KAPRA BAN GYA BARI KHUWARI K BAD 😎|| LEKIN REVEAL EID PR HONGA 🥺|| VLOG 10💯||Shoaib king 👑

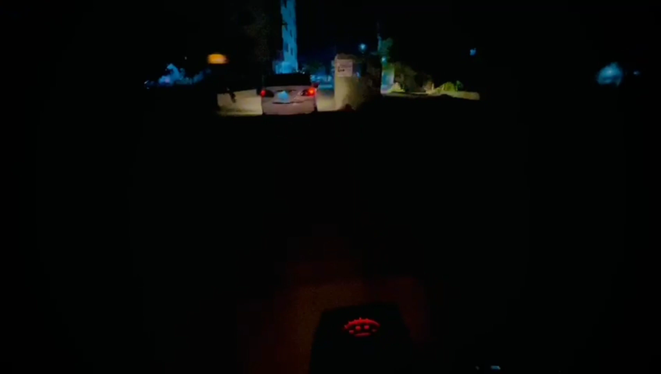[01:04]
तो भाई अदर भाई आगे कार में, हम पीछे पीछे जा रहे हैं,